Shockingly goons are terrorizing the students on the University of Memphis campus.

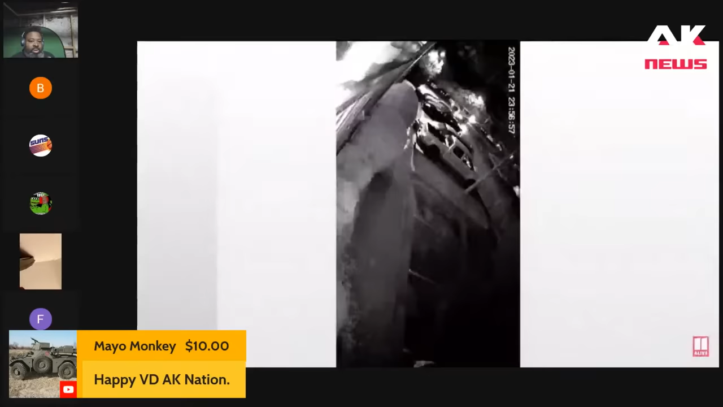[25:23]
camera video from late saturday night shows the confrontation outside jalique roseman's apartment when he says two young white men he'd never seen before jumped him as he was coming home from work they were here